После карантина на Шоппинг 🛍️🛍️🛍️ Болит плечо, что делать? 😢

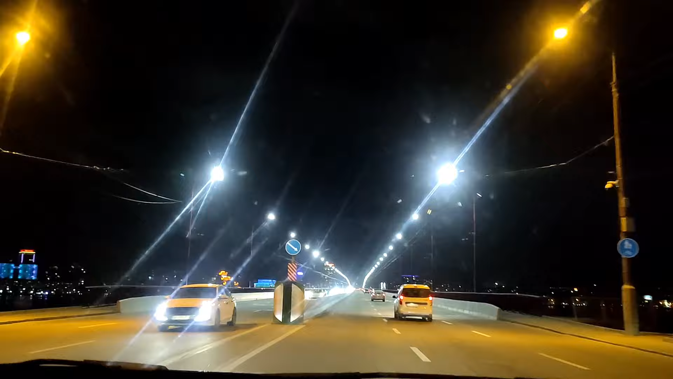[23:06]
Да Ясно Смотрите Потом вот там Какой у нас красивый подсвечивается мост А где,
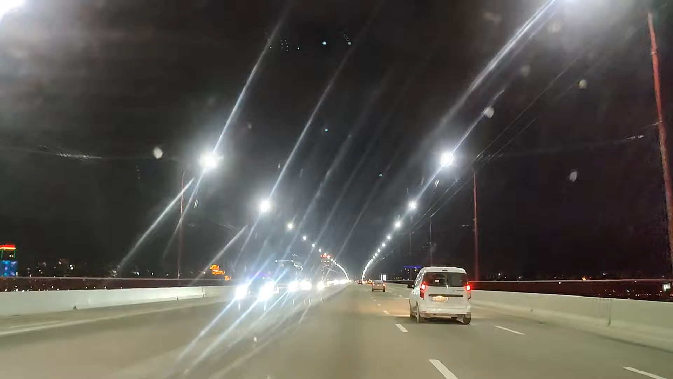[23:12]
что красиво подсвечивается? Ну что, вы смотри А везде огни Вообще ничего Смотри, какая красивая Сивилизация дошла к нам Просто как на обычной улице Глядят Подари А потом вот иллюминация Это такая редкость Все огни горят Все ломбочки поменены И все горит